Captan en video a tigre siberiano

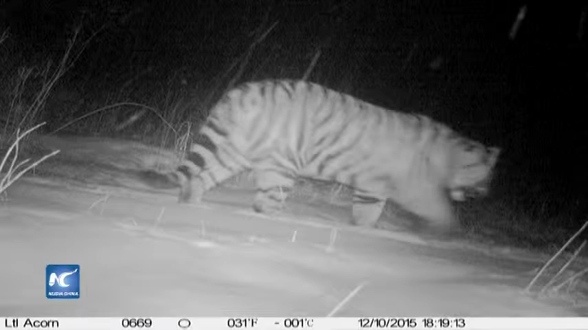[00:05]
Una cámara infrarroja instalada en los bosques de Xinkai y Huapi capturó tres fotos de un gran tigre siberiano en Huanquín,